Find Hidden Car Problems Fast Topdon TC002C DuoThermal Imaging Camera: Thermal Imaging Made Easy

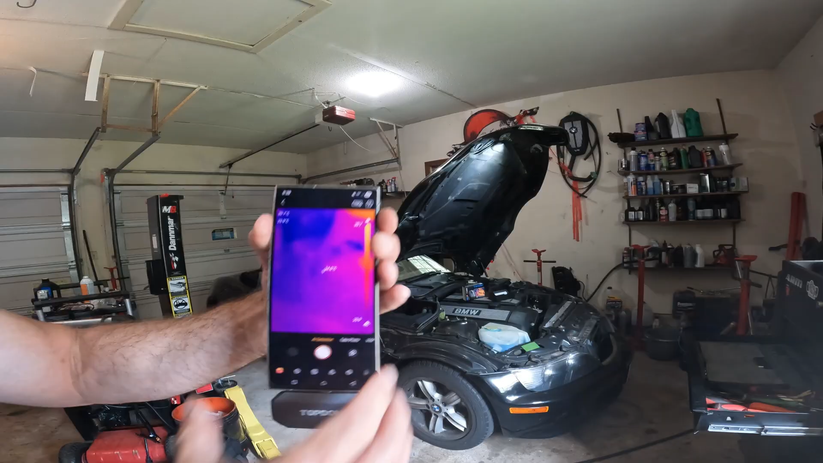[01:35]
was that fast just had to download the app and you
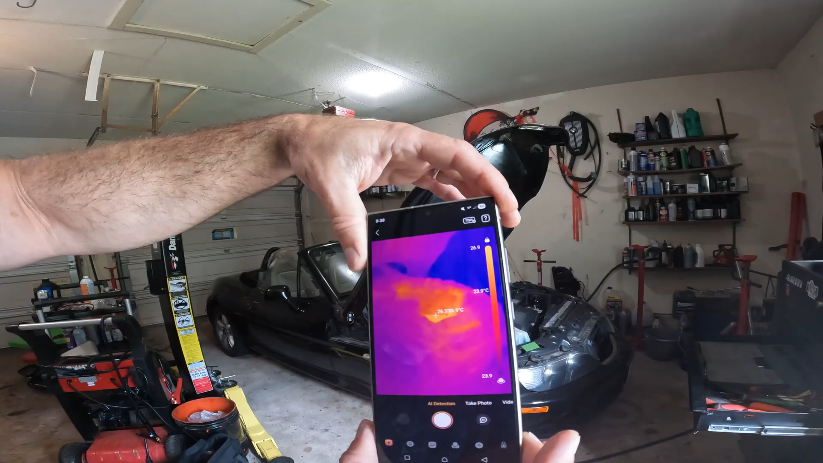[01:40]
can see the temperature difference right there what's pretty cool about this looks as high on top fix you can do pest detection
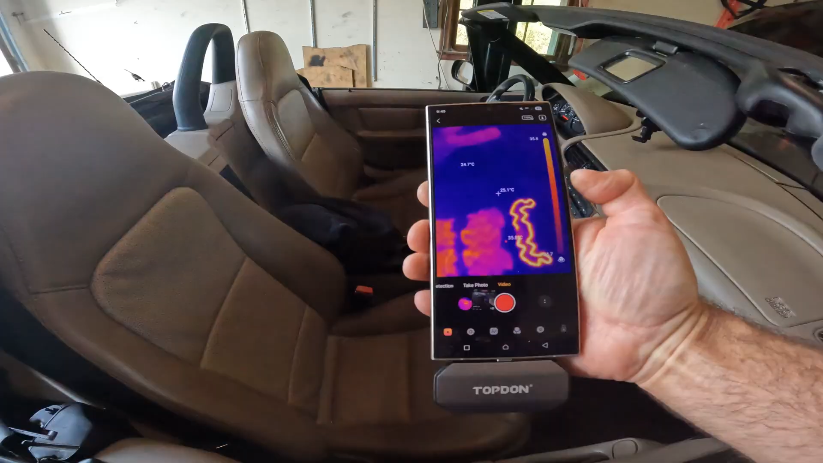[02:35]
is actually better than some of the more expensive ones that i've used look at that
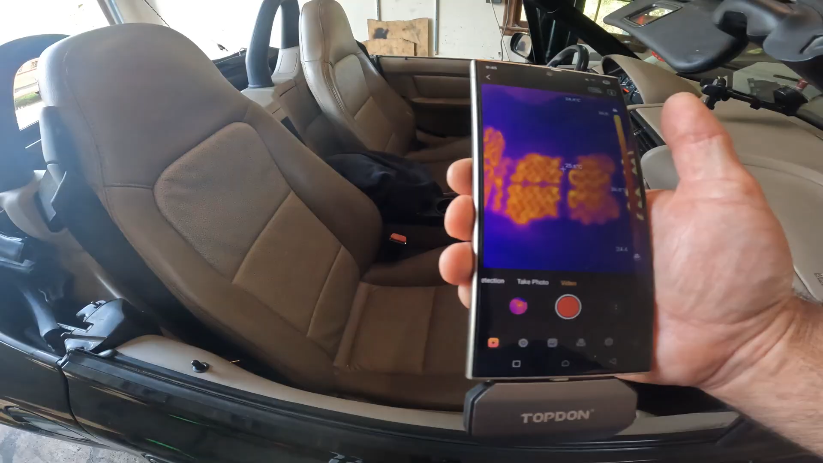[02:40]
that's my seat heater there's my seat you can't see a thing right so i want to check the grid and i want to check for areas where it's getting hotter than others look
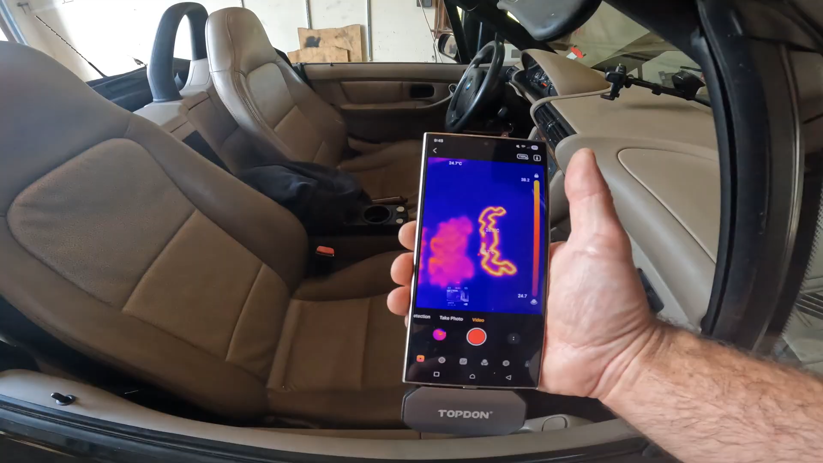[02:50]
at that pattern in the front there you can see that that's getting way hotter than the rest of the seat
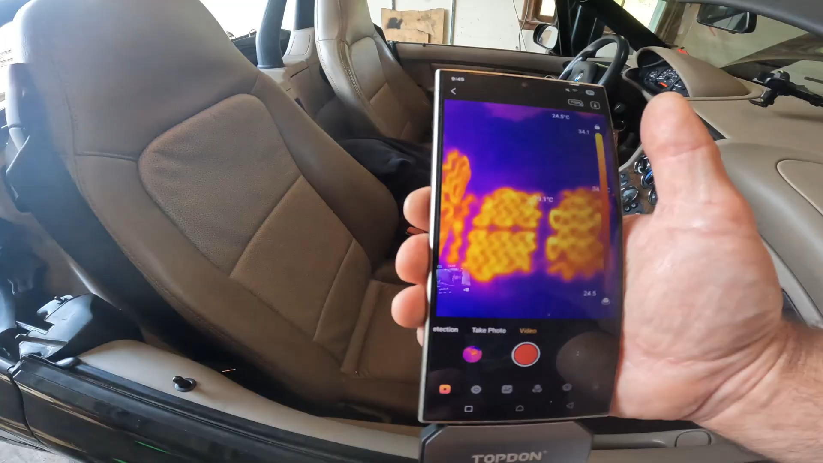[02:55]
but you can see that is the full
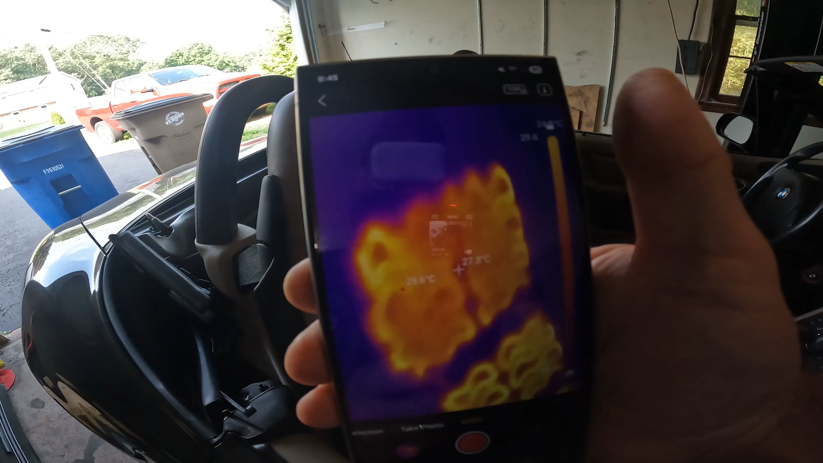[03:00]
seat heating pattern in my seat heater on my
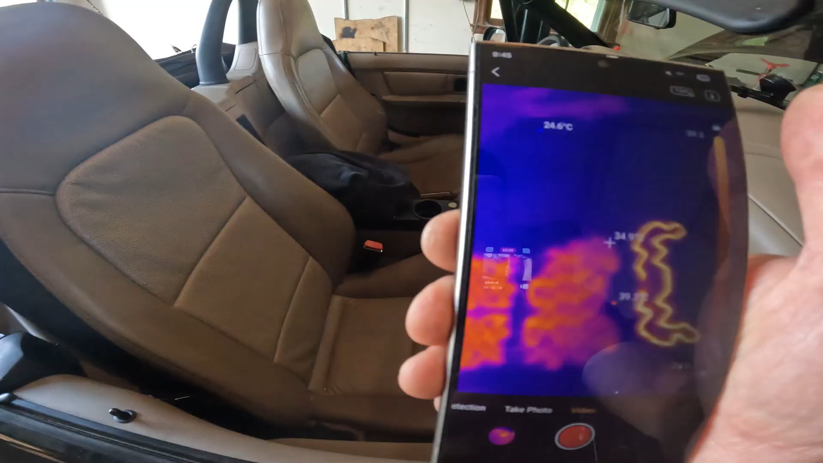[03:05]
bmw z3 so i can check for hot spots and i can check for
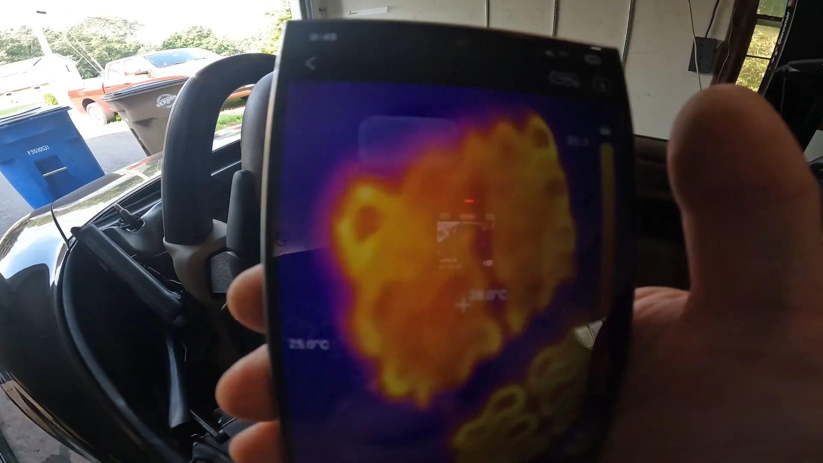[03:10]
areas that are not working and that's a quick fast test you
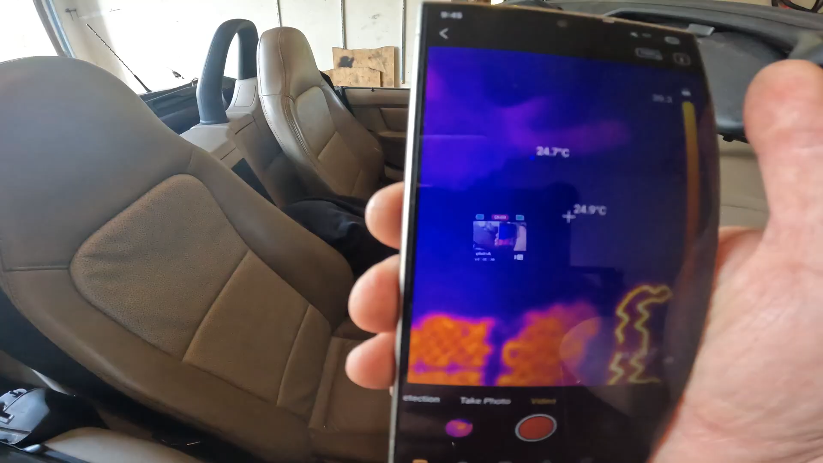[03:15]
can see this seat over here that's just for me sitting in the seat for just a short time
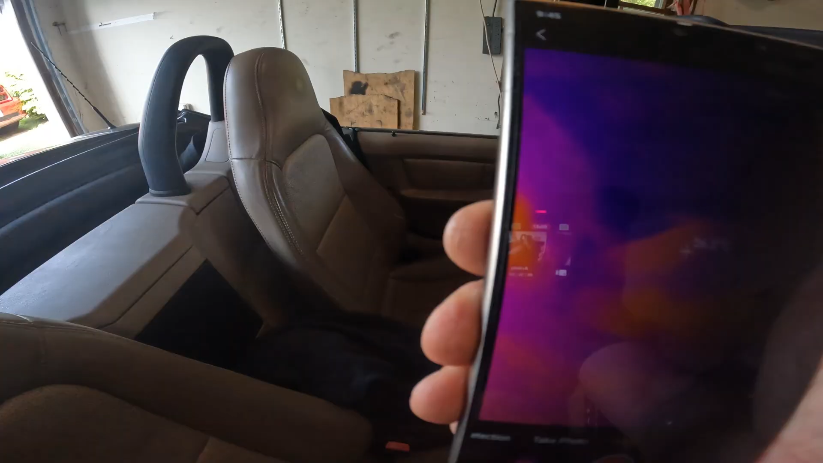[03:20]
that's just my heat signature so another great use of a thermal
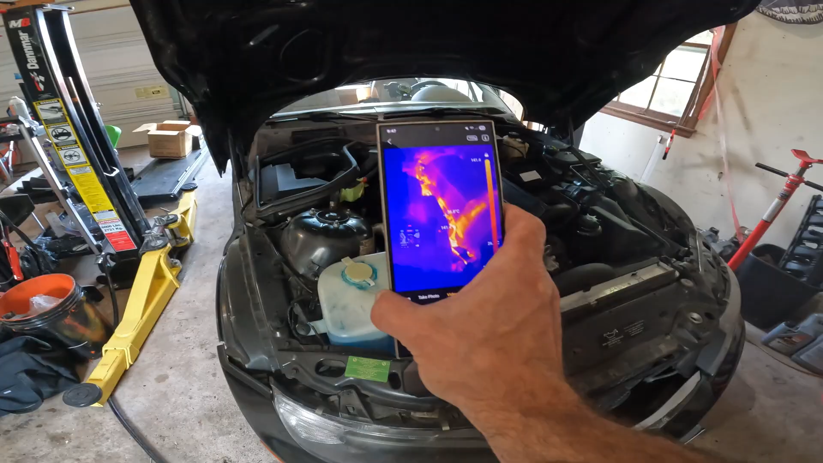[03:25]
imaging camera especially the top down tc002c
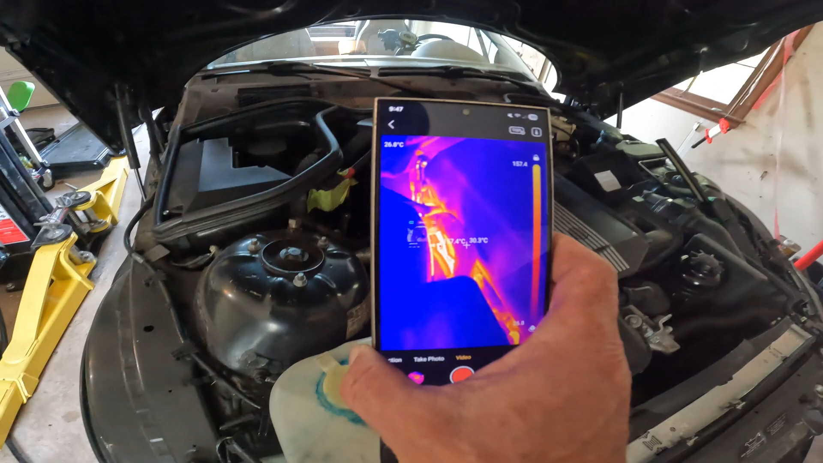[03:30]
duo is checking for exhaust leaks so you can see right here if i had an
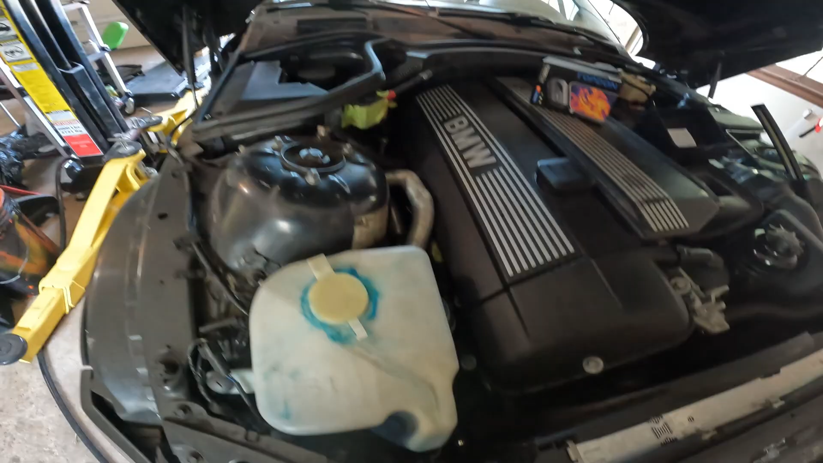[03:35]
exhaust leak it would absolutely pick it up this is nice and clear you
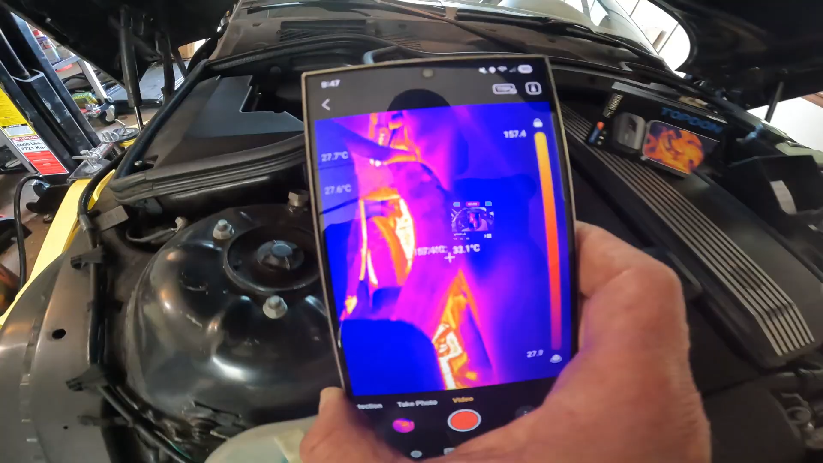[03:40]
can see all the heat signature and it's really really super clear
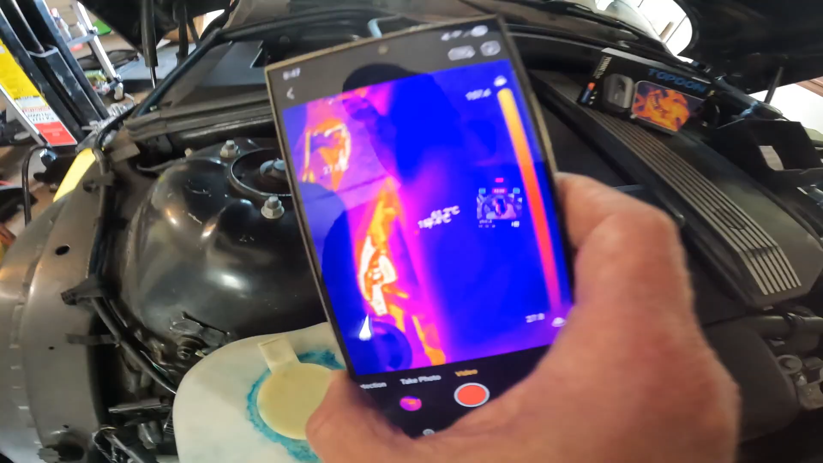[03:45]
actually i can even see my o2 sensor so you can use this
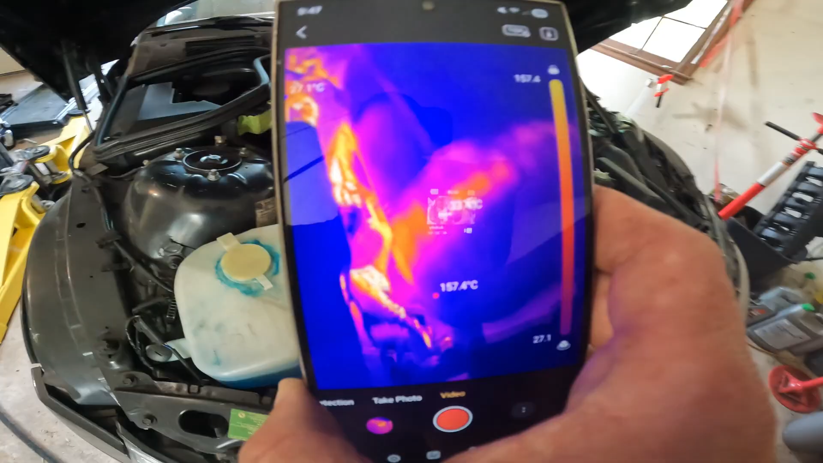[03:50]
for looking for exhaust leaks you can use it for looking for hot spots you can